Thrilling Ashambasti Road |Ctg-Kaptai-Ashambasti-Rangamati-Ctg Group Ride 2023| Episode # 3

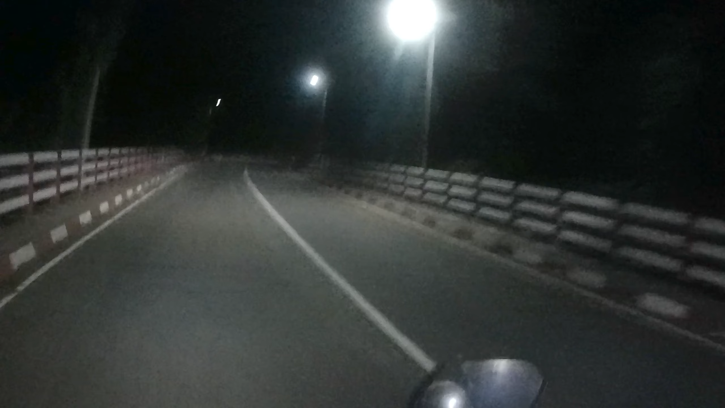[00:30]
ए ज्यक्ता बेली शेतू शेतू नीचे होच्छे गिरिखात लैंपोस्ट एक ला आमे कोथाई पाबो गलन एगुला देखते ही आसी आरकी फोक ए रोकम रिस्की रोट भांगा छुरा आन्चोलिक संत्राशी संगोठने रिक्स ठाक लेओ एशे जाई कारो नेक टाई एगुला असले चट्ट गाम धाका सहरे पाबो न आर